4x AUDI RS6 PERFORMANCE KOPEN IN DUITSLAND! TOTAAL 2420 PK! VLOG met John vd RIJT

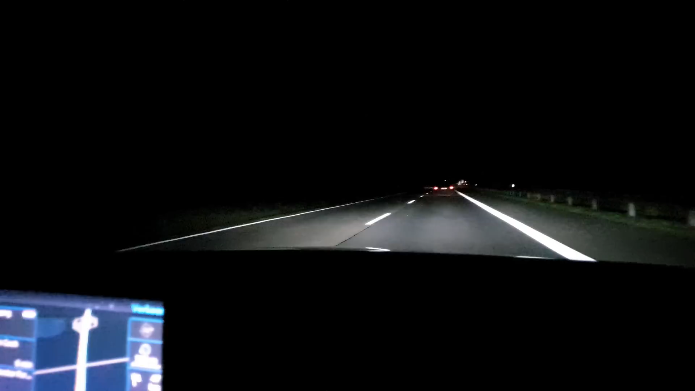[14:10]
We moeten nog 47 kilometer. Je ziet het niet. Wouter zit nu achter het stuur. Het is een beetje jammer. Het is allemaal wat later geworden dan oorspronkelijk gepland. Dus het is donker. En het maken van een paar mooie shots. Vooral van de C-Pang blauwe Audi RS6. Dat zit er op dit moment eigenlijk niet meer in. Misschien als we dadelijk in de showroom zijn bij John van der Rijt. Dan kunnen we nog wel een paar mooie shots maken. En nu misschien bij het tankstation. Dat is wel een goeie.